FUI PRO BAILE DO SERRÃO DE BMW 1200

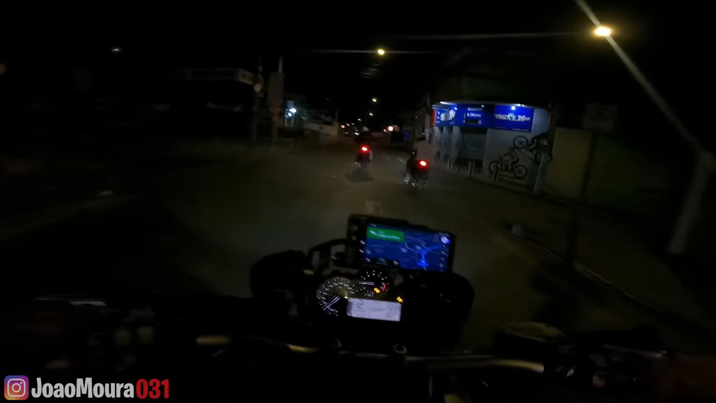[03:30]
Caralho, tô oprimido que eles estão de XJ6, hein, rapaziada. Celular com a caixa. Nossa, achei que era a viatura, rapaziada.